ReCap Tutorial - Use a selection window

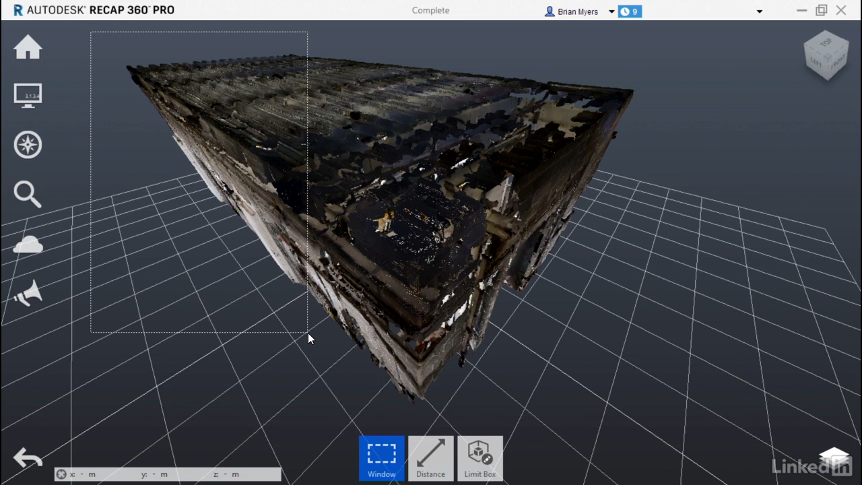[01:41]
Now let's go through that process again. Move your cursor up here to the upper left corner. Click, hold the mouse button down, window around about those same points. Let go of the mouse button. You'll also notice there's an option here for delete. That, of course, deletes those points altogether. Also, you could hit the delete key on the keyboard to achieve the same effect.
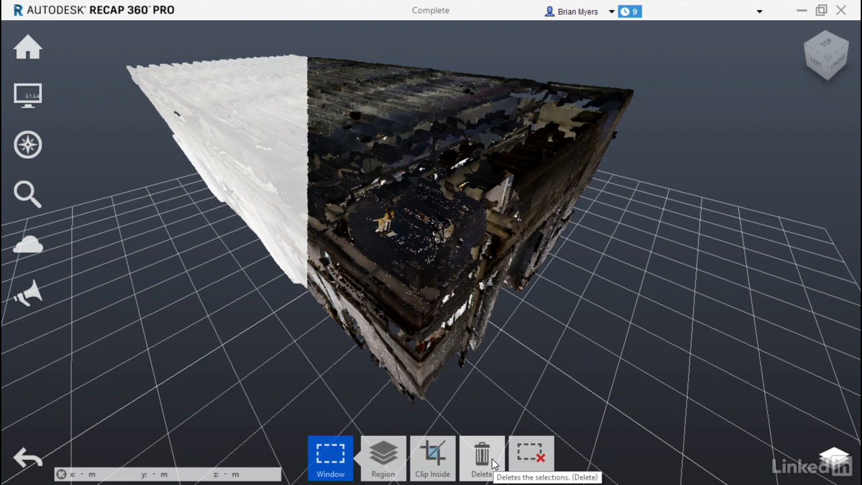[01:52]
Another option that you have is called clear. And clear would then clear that selection out so that you can start your next command. Let's see what you are doing again. Let's see how all those points have been activated.